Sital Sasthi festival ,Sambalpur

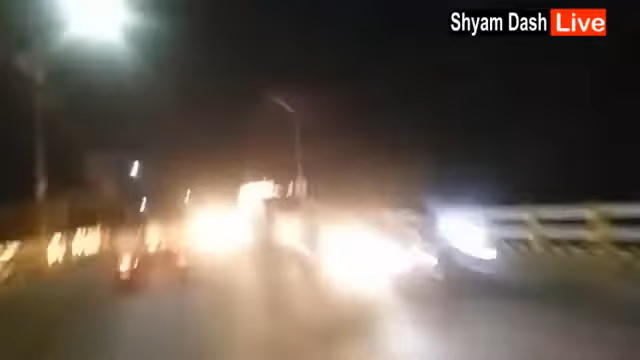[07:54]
आपने आपने शंबलपूर दाई ओबर देगी निकी जाउचु बुडार जा एरियाकु